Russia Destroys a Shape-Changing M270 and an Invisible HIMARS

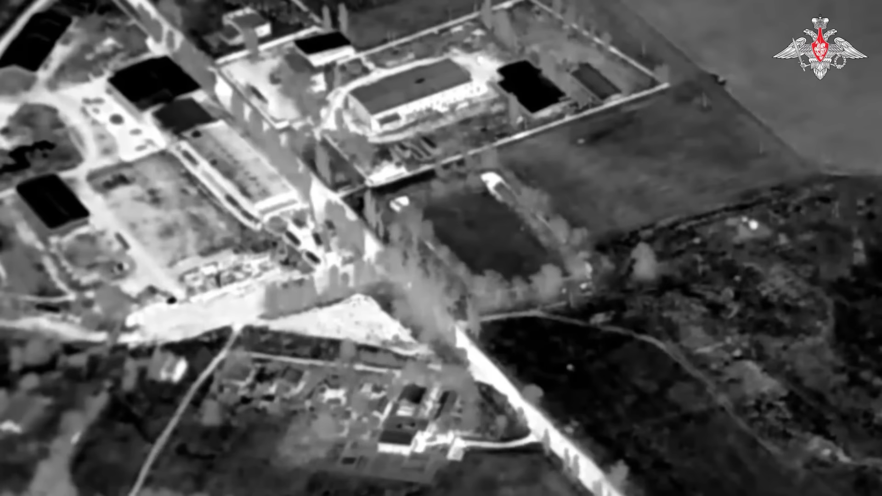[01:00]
Russia shared this as being an M270, as well as support vehicles being destroyed.
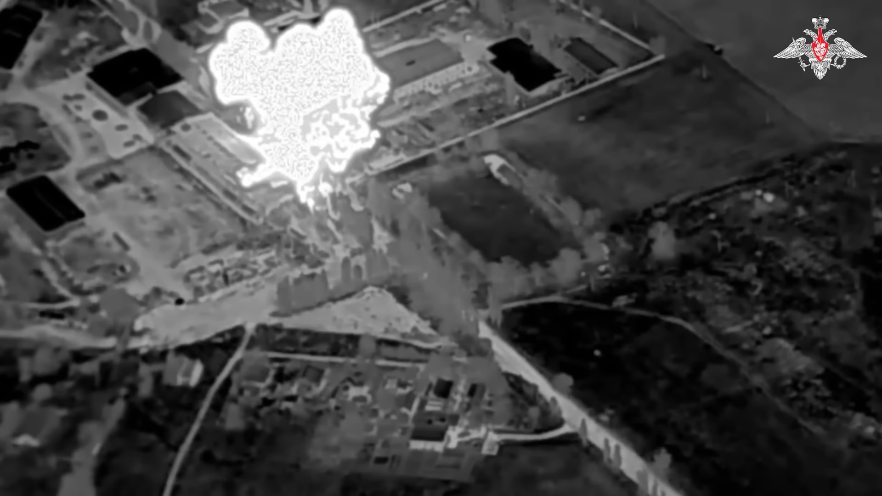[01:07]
I have no idea if they're trying to pass this vehicle we see going in, offers the M270 as proof to all the smooth brains who believe everything that Russia says.
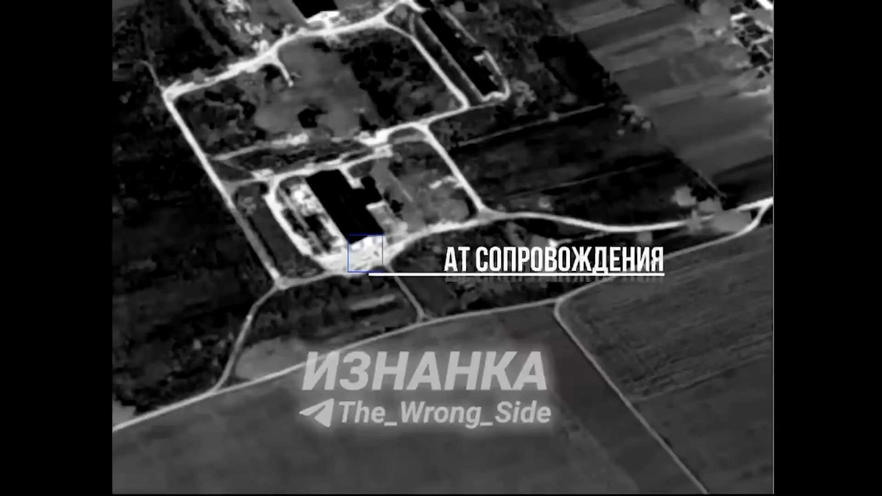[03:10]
So here's a video being shared, where Russia claims to have destroyed a High Mars. So we see a drone observing a large industrial site or warehouse, when a vehicle of some sort enters. I had flashbacks to the Commodore 64 trying to decipher which pixel here is the High Mars.